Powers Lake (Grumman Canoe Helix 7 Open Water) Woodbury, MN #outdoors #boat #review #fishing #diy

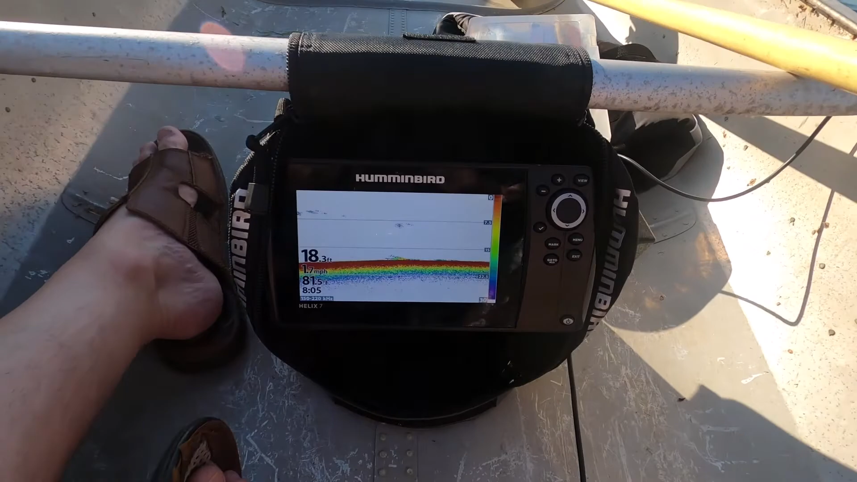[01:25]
On screen: depth 18.3 ft
There's the ice Helix. Open water. Nice booster down there.